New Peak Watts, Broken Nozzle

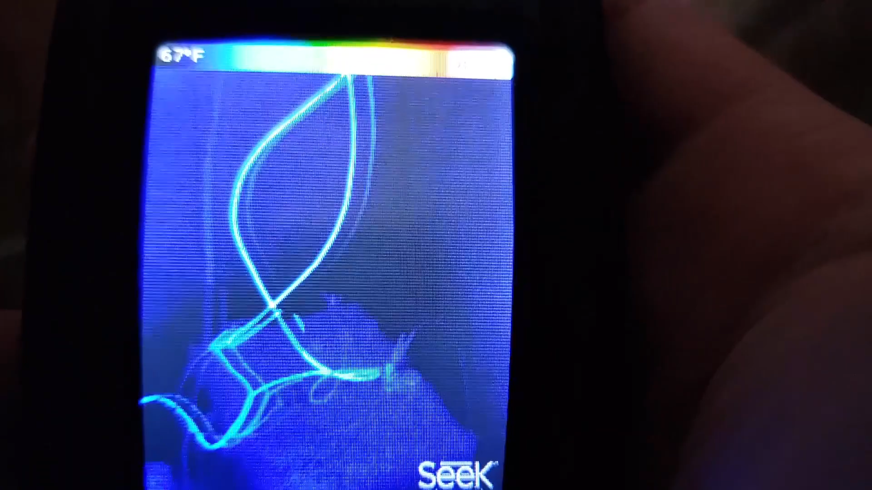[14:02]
We can see how it's wired in parallel with a cross post wiring set up.
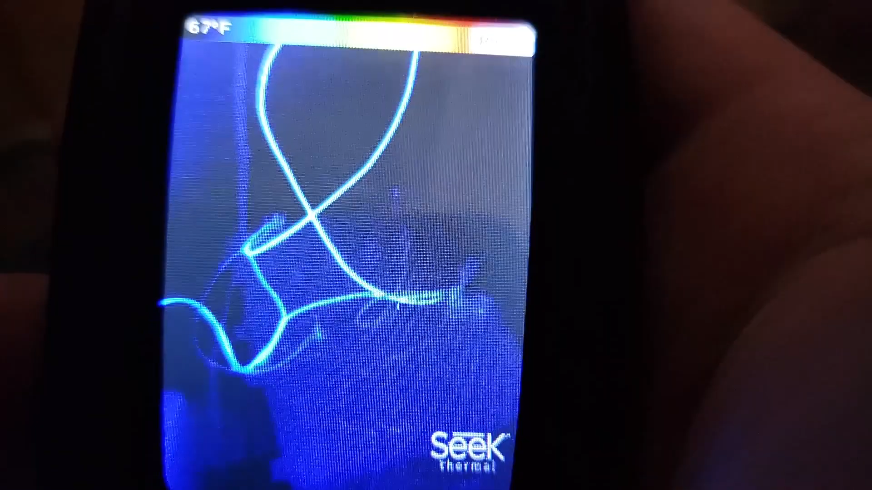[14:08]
So both batteries are loaded equally with the balance leads between.
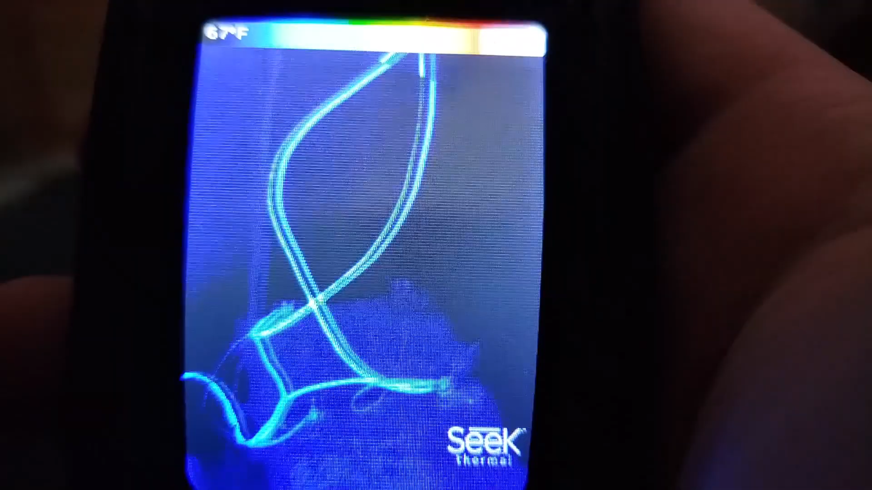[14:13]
And we can see that the wires are pretty warm. Oh, that's a GFCI.
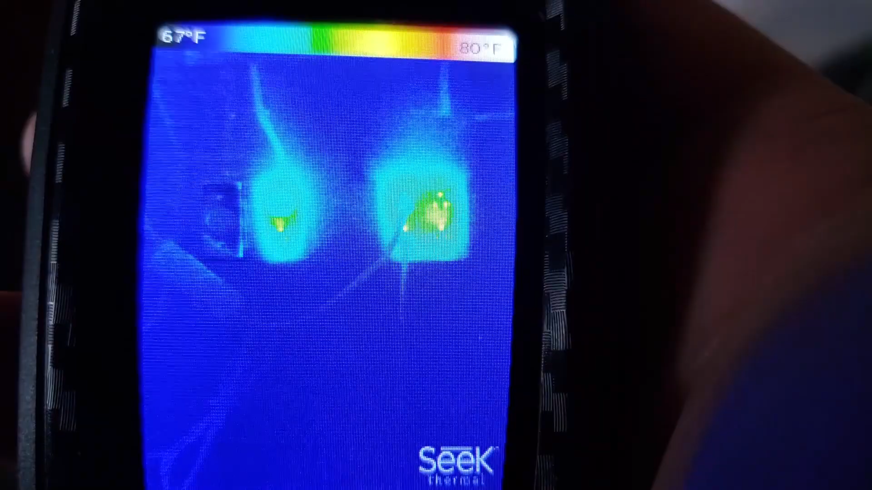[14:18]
On screen: scale top 80°F, scale bottom 67°F
Actually, all of those are GFCI because technically this is garage and garage needs GFCI protection.
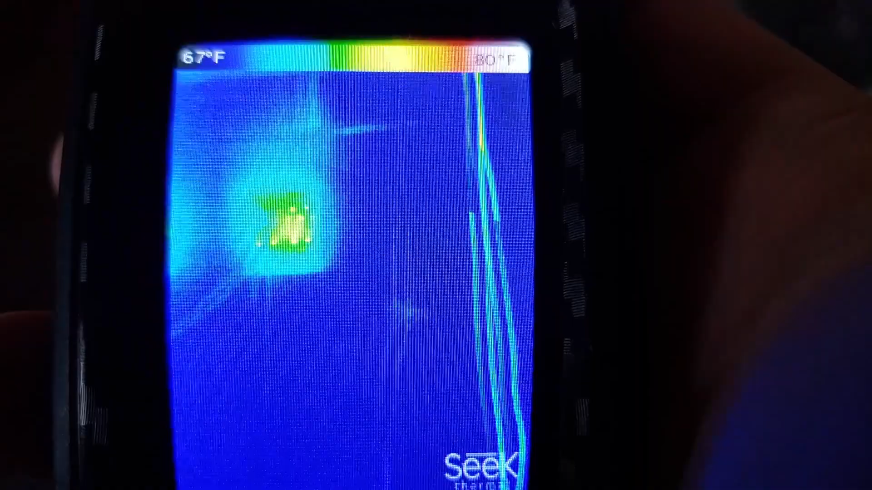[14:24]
On screen: scale top 80°F, scale bottom 67°F
So these wires on the left, we can see the three phase coming in and the DC coming out.
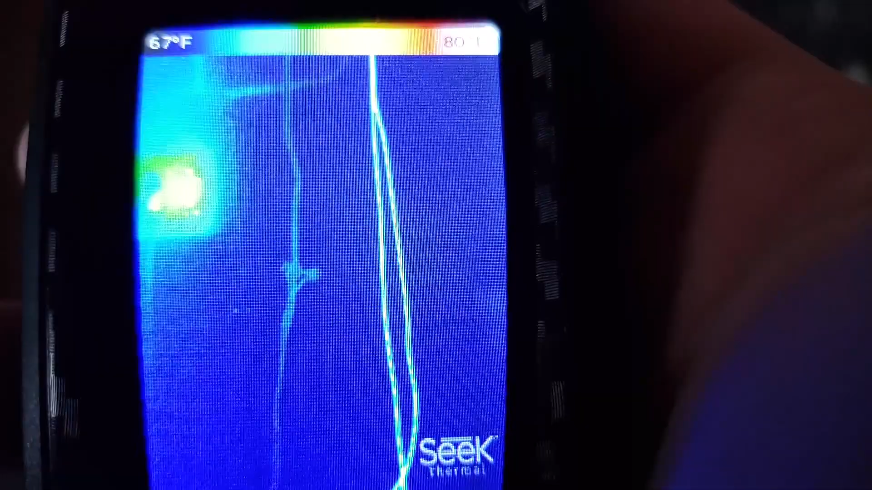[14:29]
There's a rectifier. It's getting pretty toasty warm.
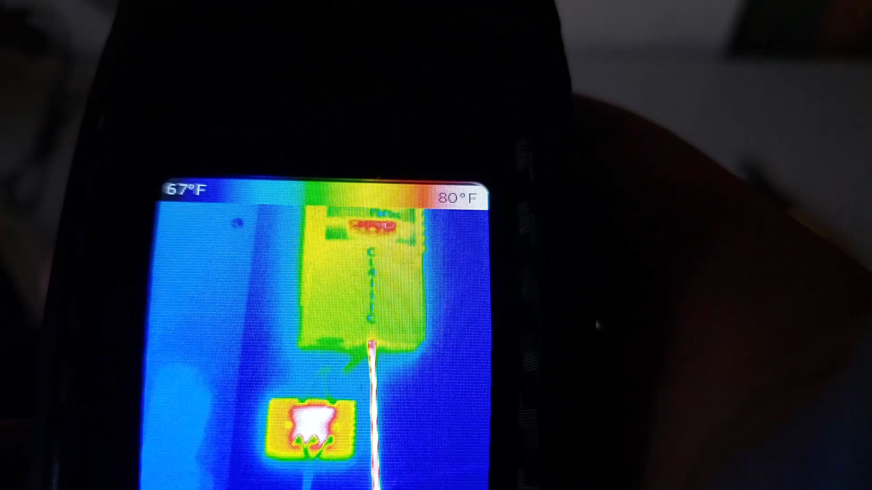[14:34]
On screen: scale top 80°F, scale bottom 67°F
I need to add some additional cooling on that. I have some fat heat sinks I can put on.
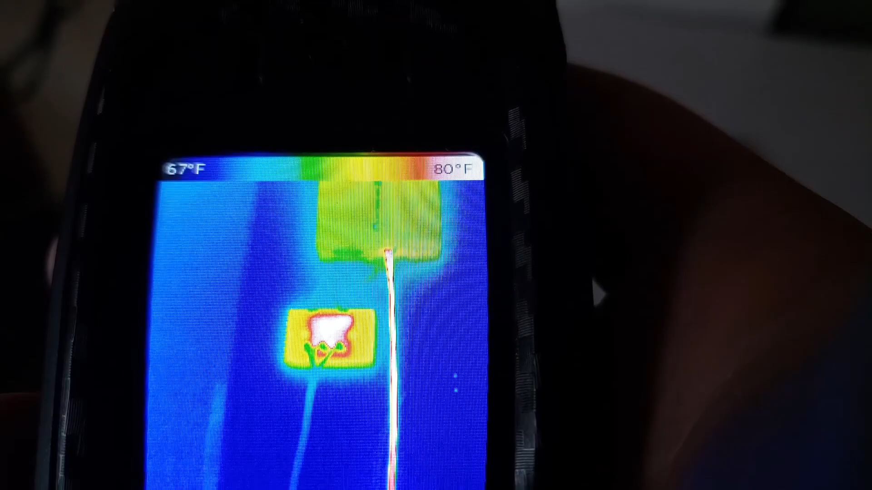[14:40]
On screen: scale top 80°F, scale bottom 67°F
And then there's the charge controller itself. The midnight classic.
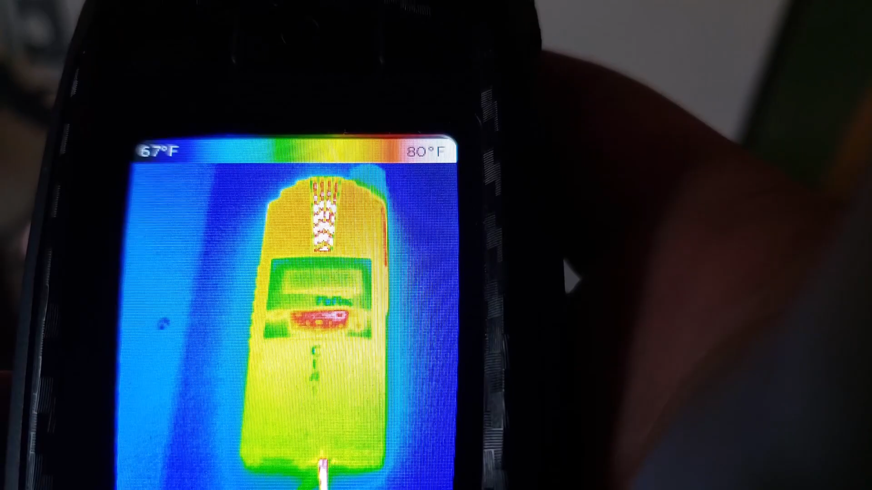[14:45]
On screen: scale top 80°F, scale bottom 67°F
So I ordered 4 gauge wires.
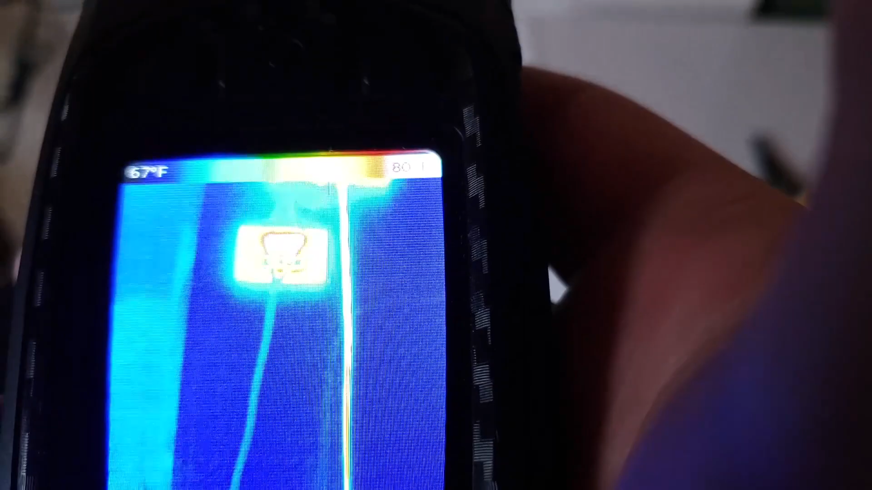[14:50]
On screen: scale bottom 67°F
These are just 12 gauge right now. I ordered 4 gauge wires from Windy Nation.
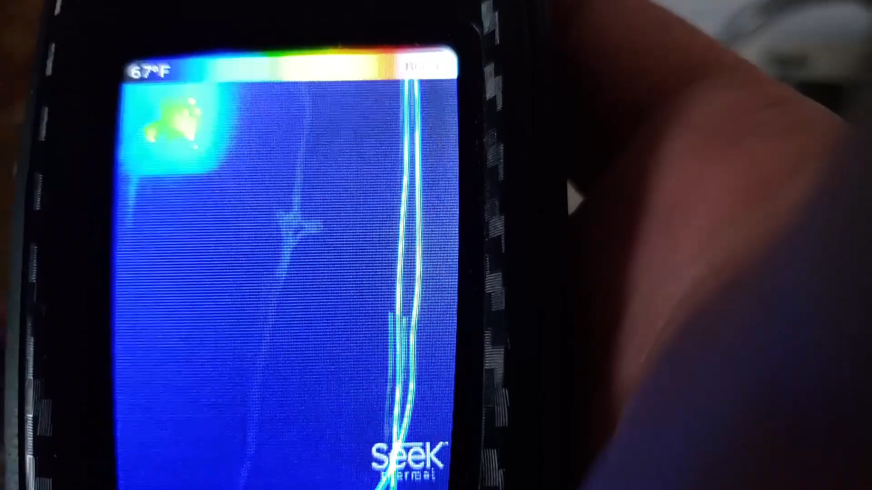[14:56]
I'll put a link in the description to the ones that I got specifically.
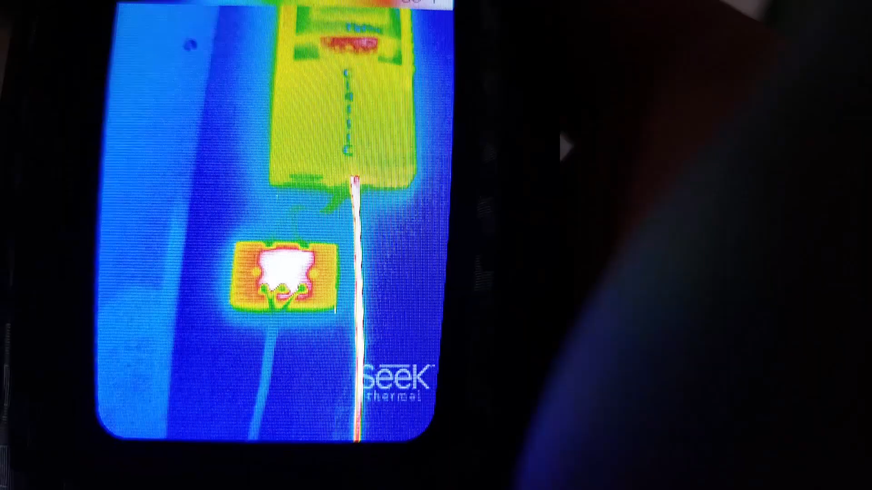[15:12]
And then maybe work on trying to sort out the efficiency of the jet and whatever the heck it's doing.
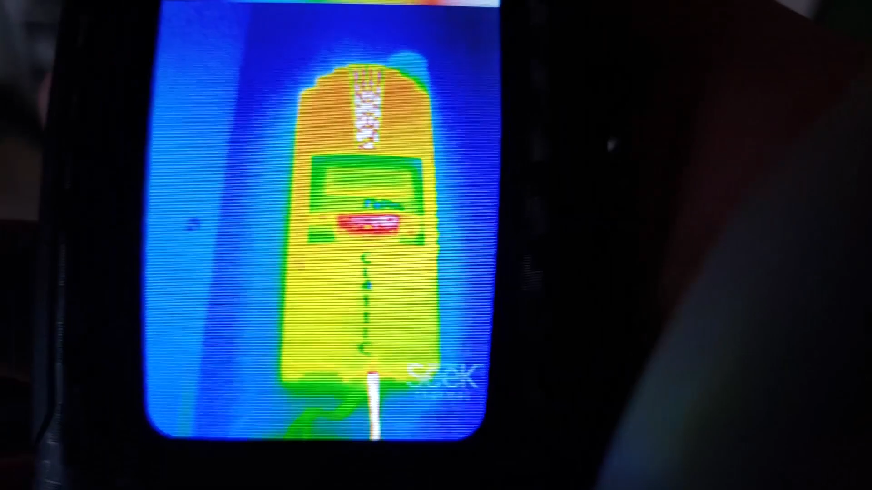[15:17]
And here are the four lights I have putting heat into the shop.
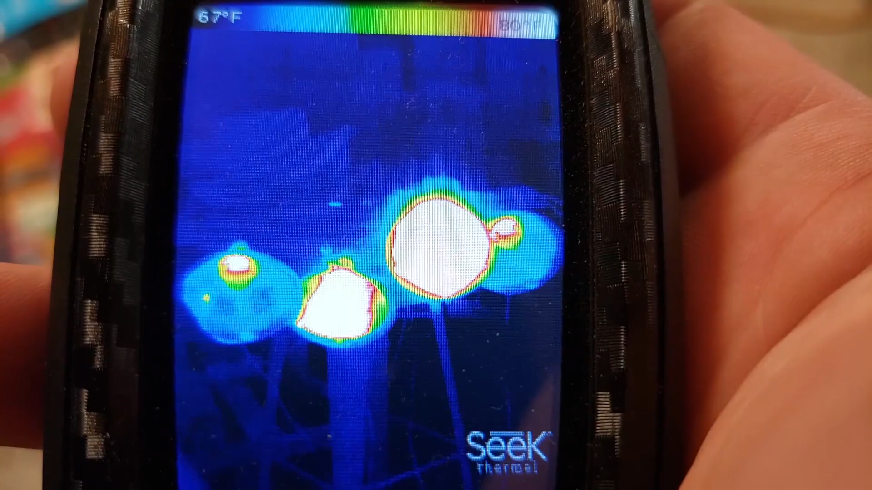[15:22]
On screen: scale top 80°F, scale bottom 67°F
I have two incandescents in the middle. And two LED bulbs. Just heating my shop because it's winter.
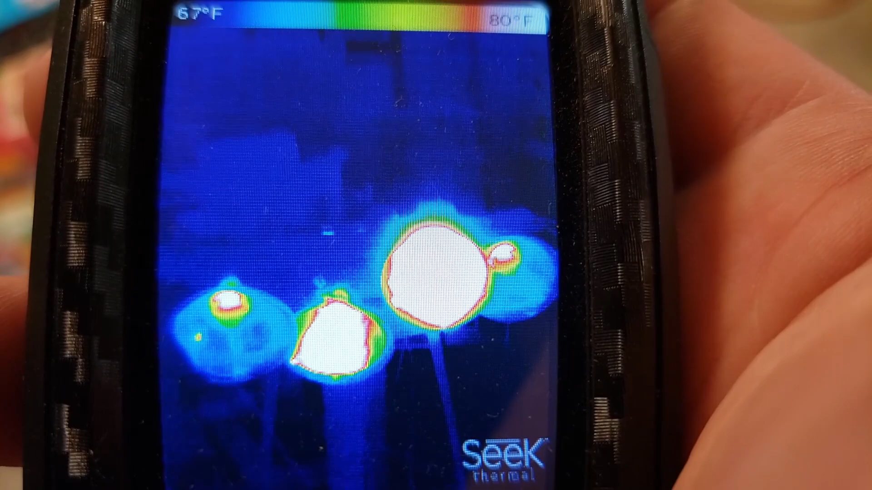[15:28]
On screen: scale top 80°F, scale bottom 67°F
And we have to do something with the energy. We're not yet quite set up to harness.